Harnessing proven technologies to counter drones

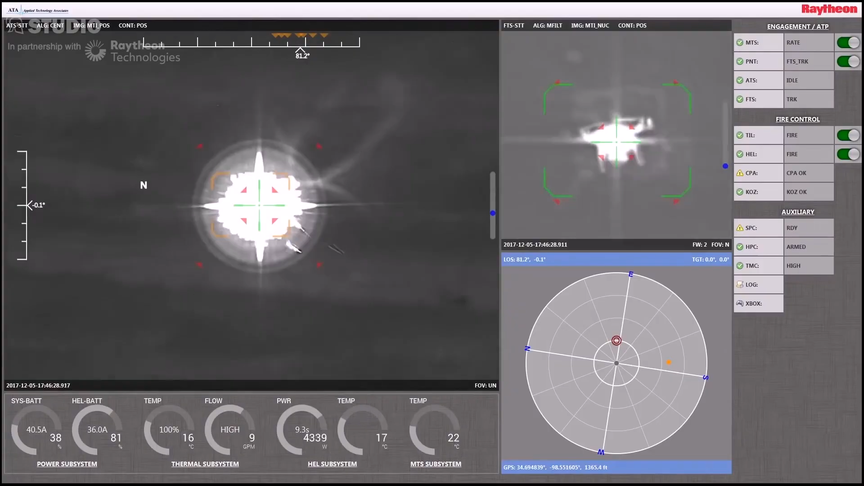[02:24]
This means the operator can zoom in, look at the target as it ingresses, and fire a precise, silent, invisible beam of light to destroy it.